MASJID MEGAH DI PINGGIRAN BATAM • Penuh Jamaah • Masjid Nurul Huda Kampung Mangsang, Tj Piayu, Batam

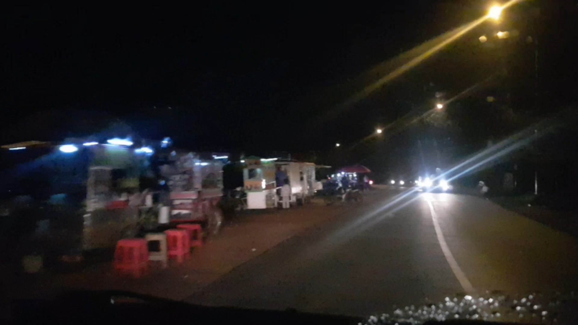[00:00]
Teman-teman, selamat malam. Saya sekarang lewat di muka di Bukit Kemuning.
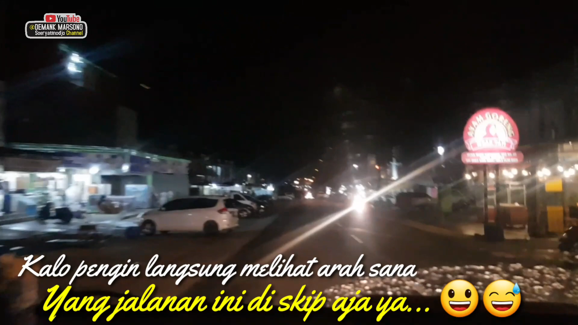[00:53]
Udah 3 tahun yang lalu kalau nggak salah terakhir kesana. Berarti sekarang udah bagus. Di sana itu tarawihnya 23 dulu.
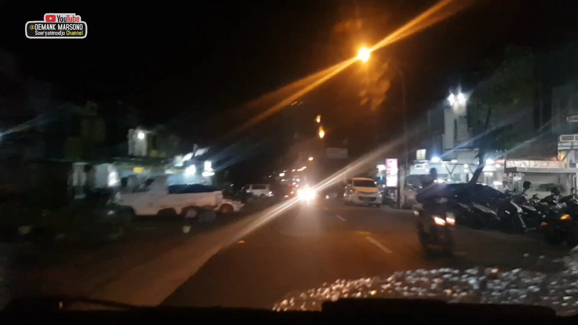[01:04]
Coba nanti ke sana apa ya. Itu arahnya ke Mangsangkebun. Kalau sekarang dari ini kan sekarang saya di depan ruko Bukit Kemuning nih posisi sekarang.
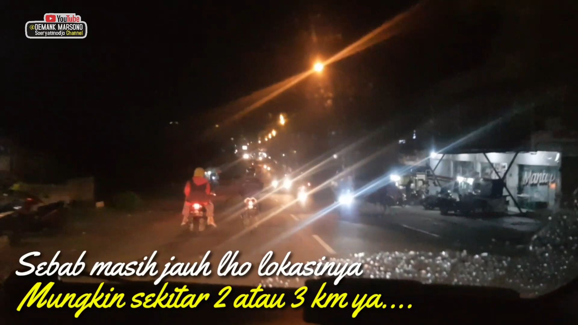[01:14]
Kalau ke sana setelah mentok di arah Bukit Lestari itu. Bukit Lestari itu rumahnya Mas Soleh. Dari depan Bukit Lestari ya kayak silau mentok gitu ya.
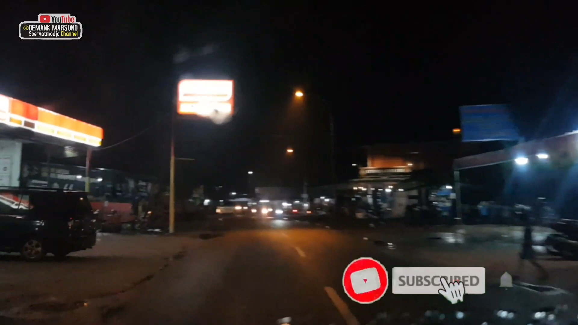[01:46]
Nih, mentok di Bukit Ayu Lestari. Saya ambil arah kanan ya. Kemangsang ya lah. Sana itu.
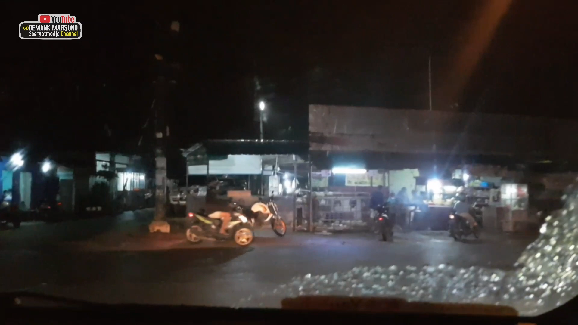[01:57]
Tapi udah habis hujan, jalannya blokok-blokok. Ben. Blok orang nih kita turun ke arah Mangsang Pasar Kaget Piayu ini depan. Ini kalau mentok tadi nanti di
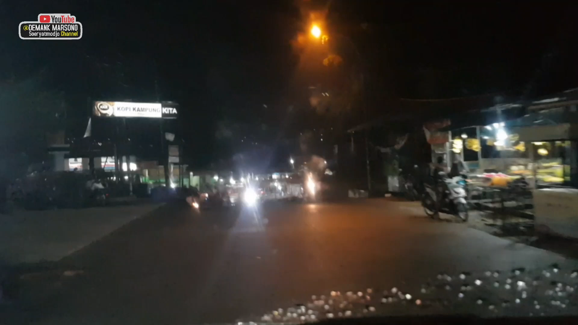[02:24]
bawah, nah itu bawah yang ada mobil merah.
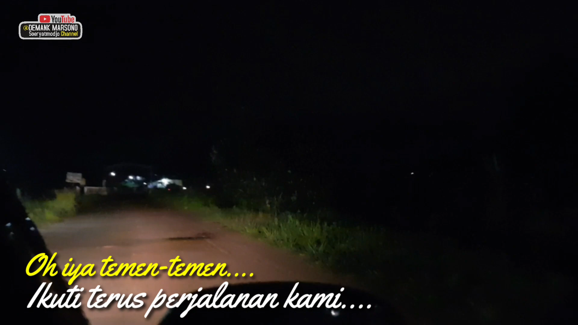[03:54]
Jalannya saya pakai kamera yang luar jadi jalannya
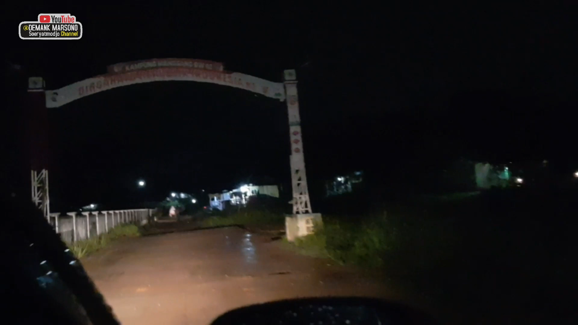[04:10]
Tuh ke rumah Mas Eko sana Mangsangkebun juga.